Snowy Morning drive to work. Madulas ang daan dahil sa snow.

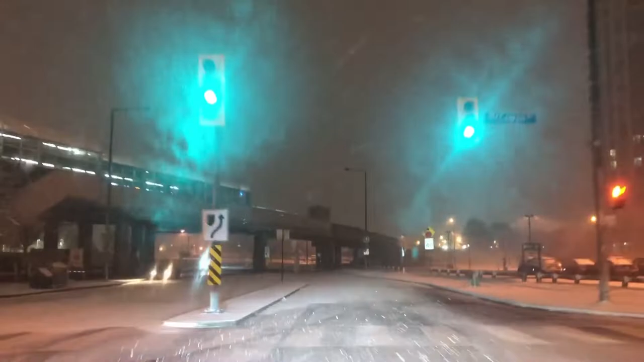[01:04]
Oh, I'm the first one to come to go here. We got a light on.